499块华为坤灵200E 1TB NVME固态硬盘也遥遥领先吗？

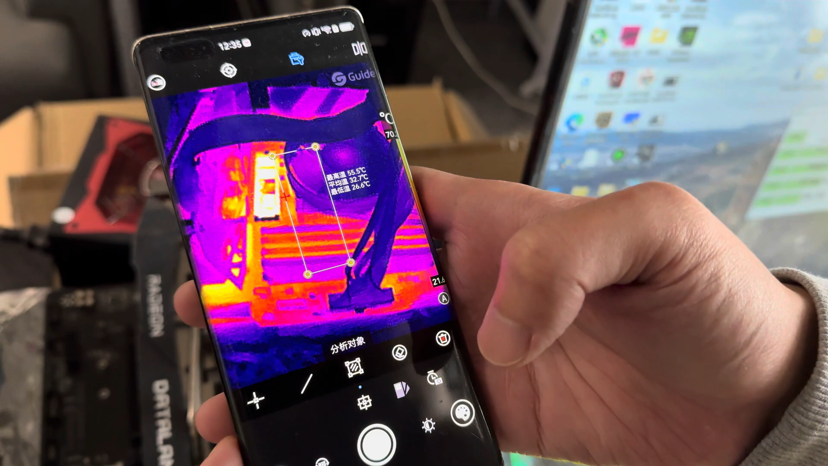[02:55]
9你说它多强吧也就那么回事吧离遥遥领先还有点差距接下来是老张的神奇红爱手机时间我们来看一下这块SSD在运行过程中的
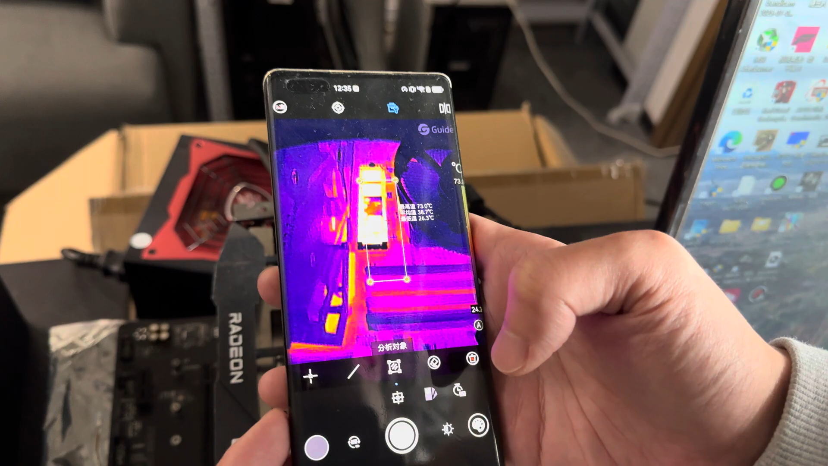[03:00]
一个发热情况我的天最高温度70度左右72.
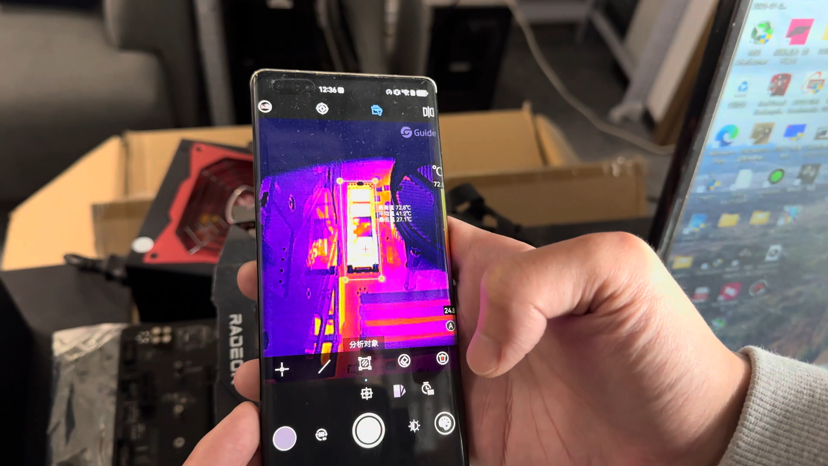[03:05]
8度现在是在疯狂的读写测试中74.